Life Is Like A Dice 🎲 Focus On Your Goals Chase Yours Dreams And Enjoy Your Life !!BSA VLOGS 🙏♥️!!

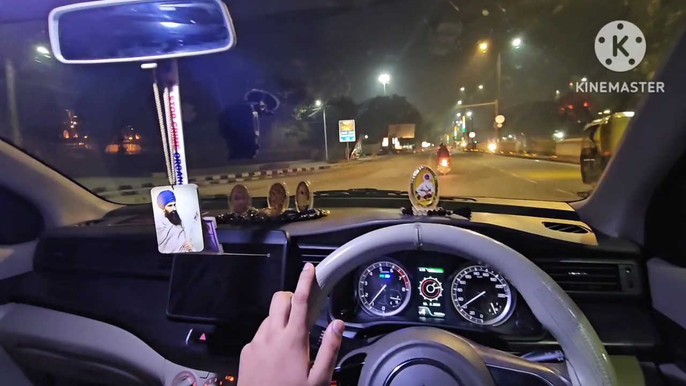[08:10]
तो अब आप देखना भाई ये जो लाल किला है ना, ये देखो ये पूरा भाई बैरिकेड, ये दिल्ली पुलिस ने ये सब करके,